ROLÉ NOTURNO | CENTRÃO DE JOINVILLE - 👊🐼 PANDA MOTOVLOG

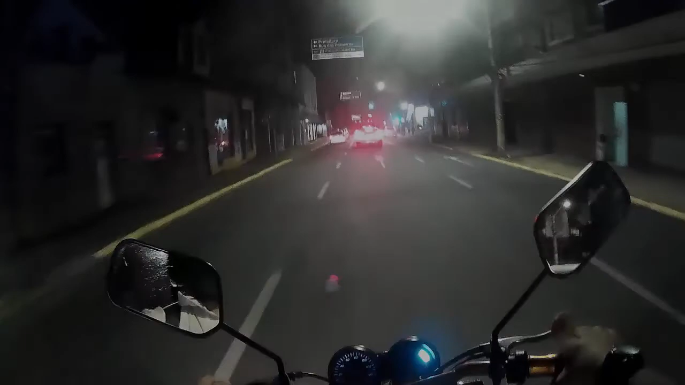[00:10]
Salve, salve rapaziada, Panda Motovlog, Joinville, Santa Catarina, mais uma vez, moleque. Rolezinho noturno.
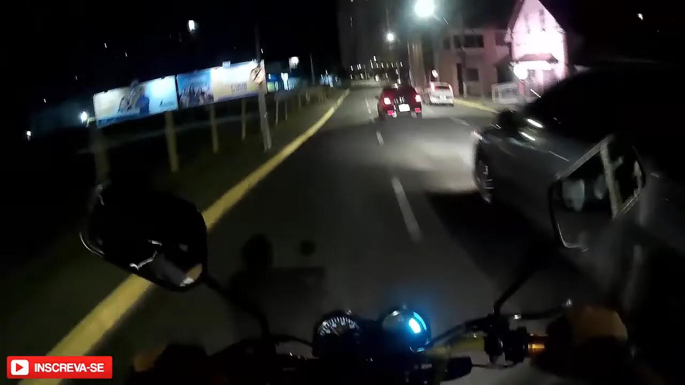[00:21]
Rolezinho noturno, Centrão da cidade. Vamos ver como é que tá o fluxo aí.
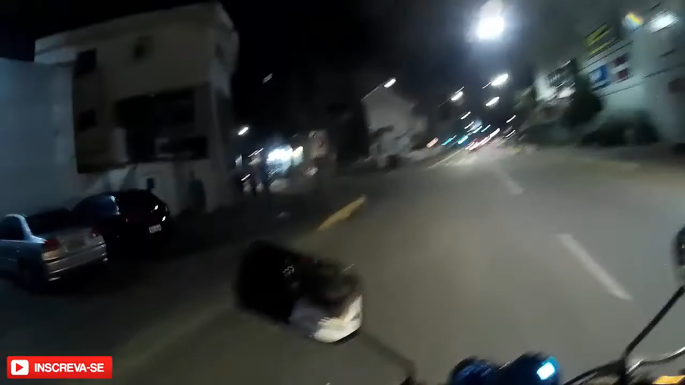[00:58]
Paizinho, não tem nada aqui, tá? Miadaço.
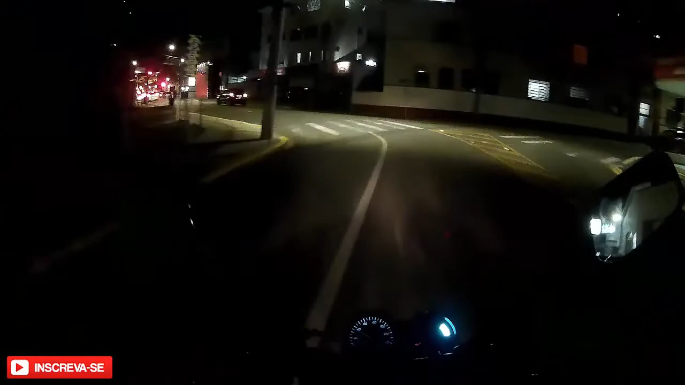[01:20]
A câmera tá um pouquinho torta aqui, né, moleque? Dá uma passadinha ali na frente da rua.